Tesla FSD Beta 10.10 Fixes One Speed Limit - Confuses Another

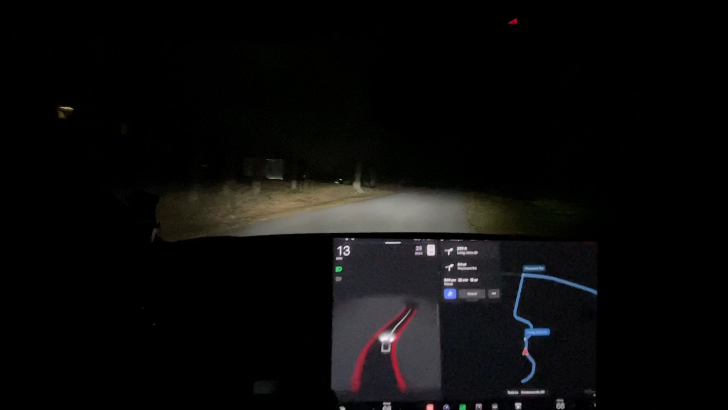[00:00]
hello everyone we are going home this is gonna be our test route to I was gonna nail it there we go what it does right here this is good this is what it should do at a stop sign though of course I didn't let it go up to the stop sign huh so far it is my it's gonna say it's almost disengaged there
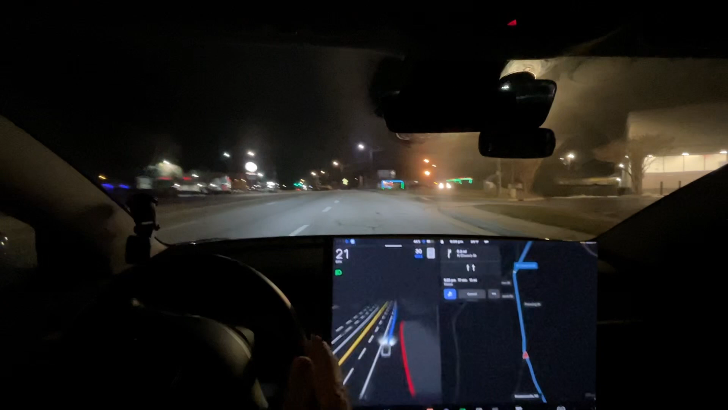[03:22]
and it doesn't turn the blinker on here until I turn it on and the speed limit it's also not 25 here it is 35 right here